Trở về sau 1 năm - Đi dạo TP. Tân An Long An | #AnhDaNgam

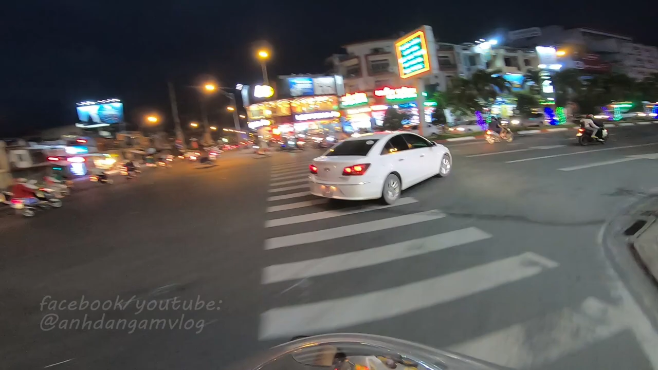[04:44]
Đây là con đường mà mình sẽ đi vào con đường đúng hôm bữa đúng cái một năm trước mình đi luôn. Thì cái clip của mình đúng một năm trước á, đi sẽ có một vài cái clip mình đúng một năm trước mình đi á là có một vài admin của trang Long An dân Long An gì đó hoặc là Long An quê hương tôi gì đó lấy về đăng lên cũng không có inbox mà gì mình, nhưng mà họ có ghi nguồn cho nên là mình cũng không không nói gì hết.
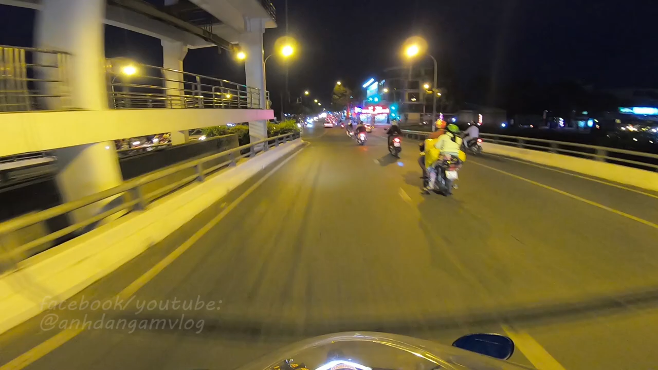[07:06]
Ok, bây giờ mình sẽ dắt mấy bạn ra chợ đêm Long An nha. Một năm trước là mình có quay rồi, hôm nay một năm sau mình quay lại, không biết nó có thay đổi gì không kha.
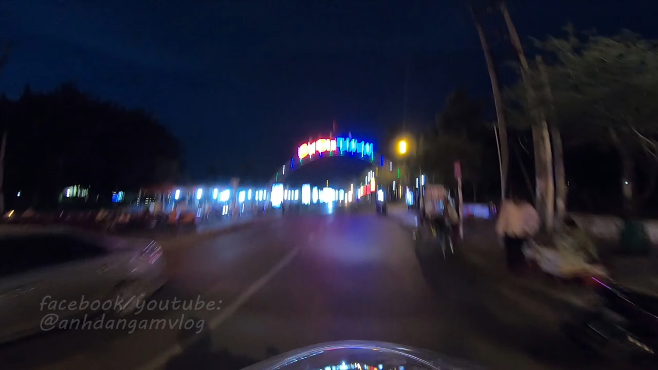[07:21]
Đây chợ đêm Long An, đó là lộn, chợ đêm Tân An. Có thay đổi, nếu mà có thay đổi thì mấy bạn nhìn vô có thay đổi thì mình thay đổi góc quay thôi. Mình thay đổi góc quay. Mình thay đổi góc quay. Xin lỗi các bạn nha, mình mới kéo kính xuống để các bạn nhìn thấy rõ hơn.
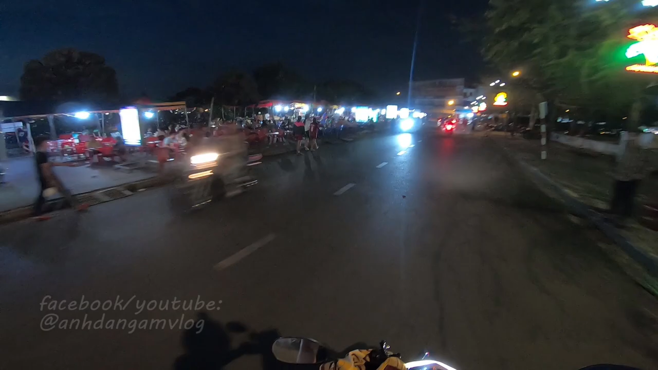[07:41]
Xe mới mua luôn. Đây là chợ đêm Tân An nè các bạn. Vậy bên kia là cái đường mà mua bánh tráng ngon nhất Long An, mà mình có một cái video nói về nó,
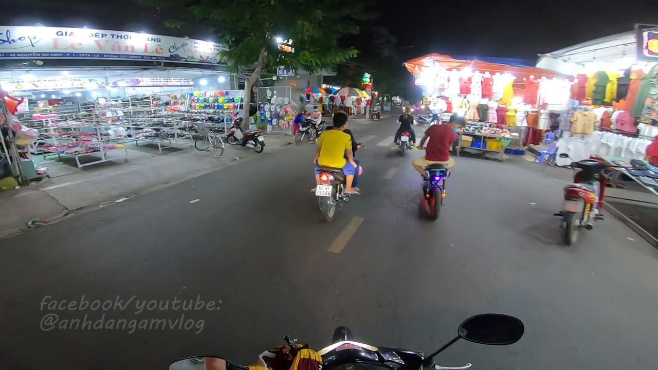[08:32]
Chợ hôm nay cũng không có đông lắm. Hôm nay là ngày mà mọi người đã đi lên thành phố rồi, cho nên là ở Long An cũng không đông mấy.
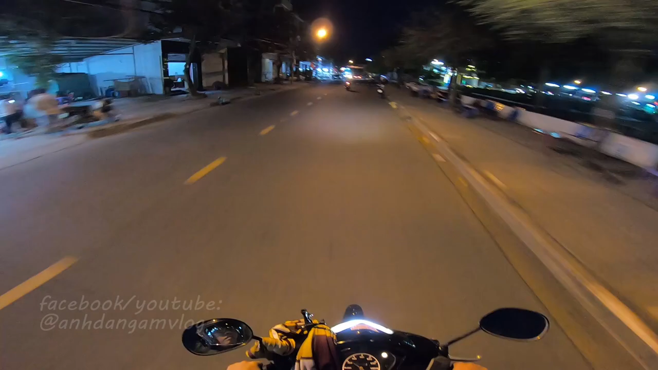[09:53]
Chơi. Mình sẽ thay đổi lịch trình video, không giống video một năm trước nha. Mình sẽ thay đổi lịch trình xíu. Mình sẽ đi vô, đây là khu vui chơi của thiếu nhi. Trời. Ghê không?
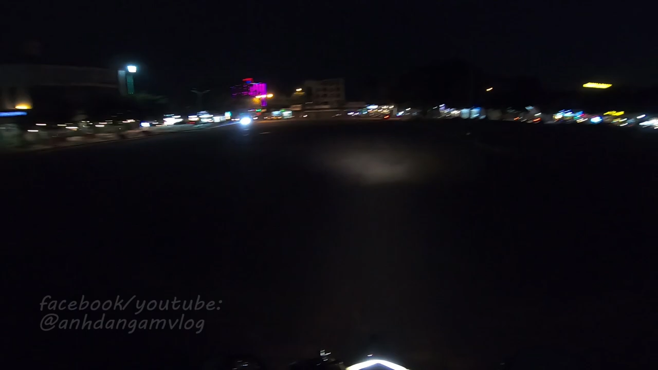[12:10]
À, trước mặt mấy bạn là trà sữa Xì Phố, hình như là trà sữa Xì Phố đã mở thêm chi nhánh 4 rồi. Chi nhánh 1, chi nhánh 2, chi nhánh 3, chi nhánh 4. Xì Phố nằm trên một con đường. Đây là con đường Hùng Vương.
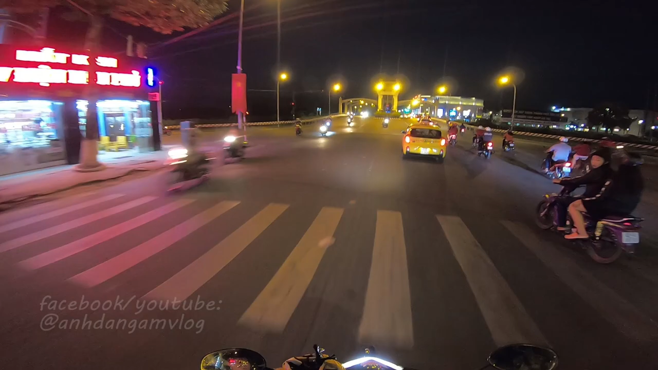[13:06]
Đường bờ kè hả? Không phải đường bờ kè. Đây là gọi là ở đây có một cái khúc cua mà hồi xưa người ta gọi là khúc cua tử thần đó. Là nó khúc cua cụ nhỏ. Đẹp. Đường này đây ngon lắm mấy bạn.
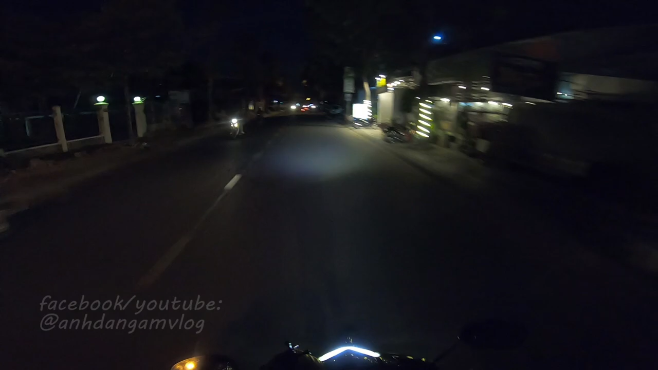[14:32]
À, cái con đường alo 1 2 3 4. Rồi ok, cái con đường phía sau hồi nãy mấy bạn là bệnh viện tâm thần. Rồi đây là trường trung học phổ thông Tân An. À, ban đầu cái đầu clip đó hồi nãy mình có chạy qua trường
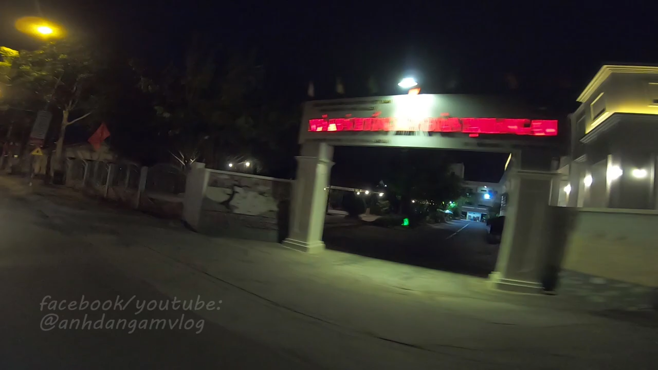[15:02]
liên gì đó, không kịp
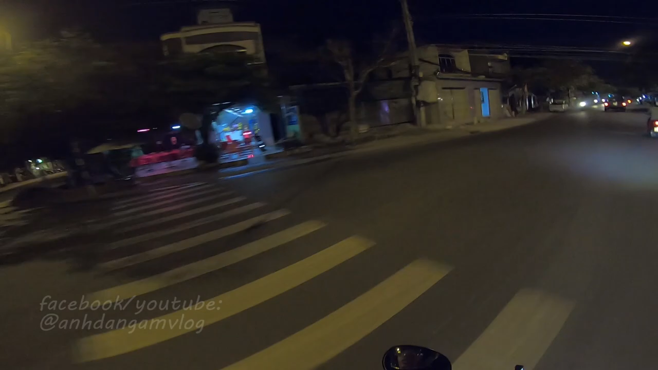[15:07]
quay ra sửa một lần quá. À, đây là quán bánh tráng ngọc 37, một trong những quán cũng ngon nhất ở Long An nha. Thì bánh tráng này nếu mà các bạn nghe được mùi nè,
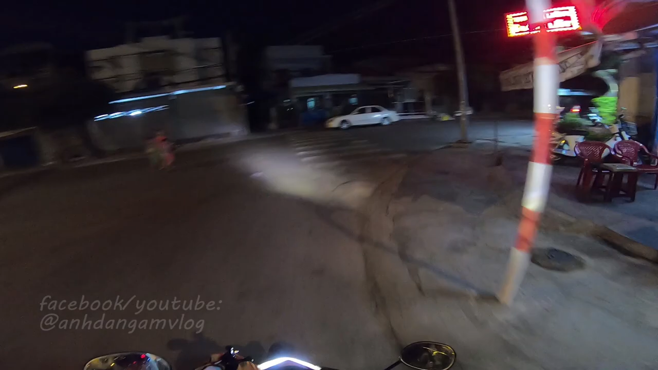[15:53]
Rồi bây giờ mình sẽ chạy qua bên bờ kè, nghe nói bờ kè mới mở thêm hay gì á, để mình chạy qua đây xem coi. Thank you. Em mình nghe nói, mình thấy trên fanpage của gì vậy? Không nhớ là tên gì, fanpage ở Long An á, là đoạn đường này có mở thêm một đoạn bờ kè,
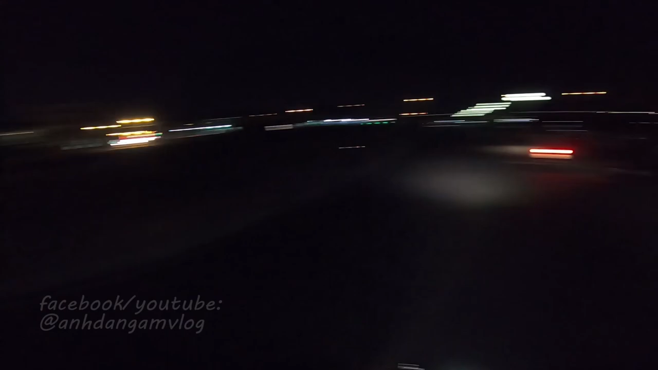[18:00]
Chà, đông dữ ta. Đây là cầu sắt Tân An nè các bạn.
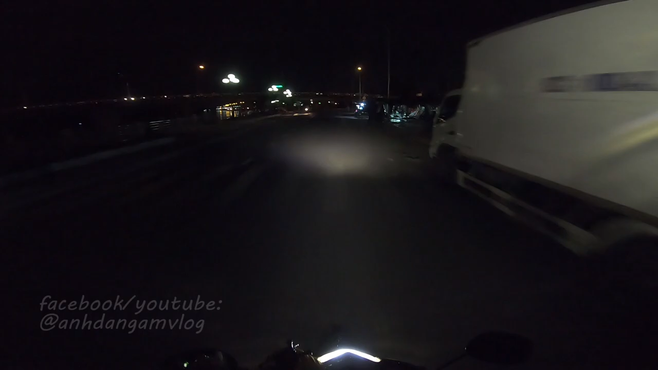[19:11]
Quẹo xuống đây thì các bạn sẽ đi về miền Tây, về Mỹ Tho, Cần Thơ. Nguyên một vàng loi, chà bá. Coi bên đây nó bán cái gì ha. Về vậy khác.
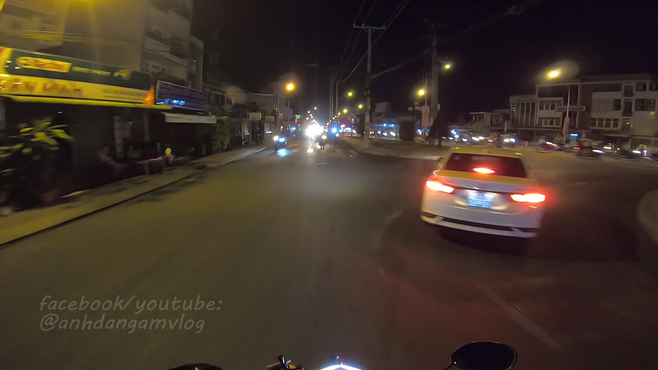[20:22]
Đây là cái bưu điện Tân An nè. giờ. Bên kia là đường một chiều, sẽ đi bên đây.
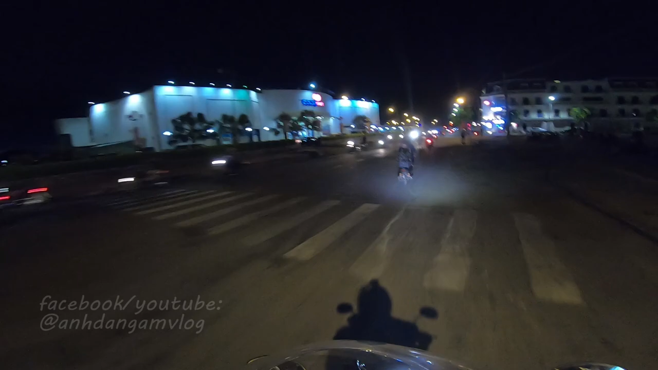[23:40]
Còn bên phải là Vincom đó. Chà chà, có mấy bạn ở đó chơi trò chơi kìa. Chơi gì vậy?
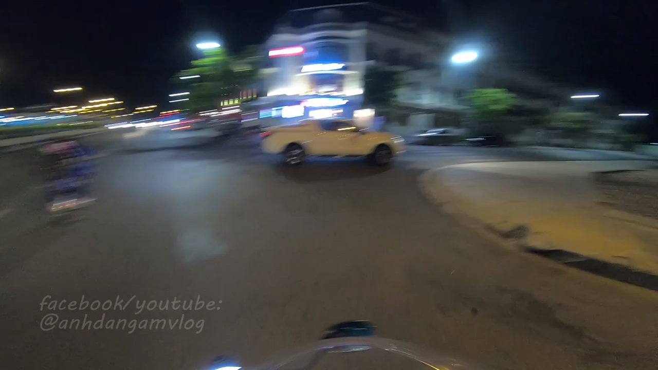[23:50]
Chơi nhảy dây hả? Ở đây có Pizza Hut nữa. Ghê thật.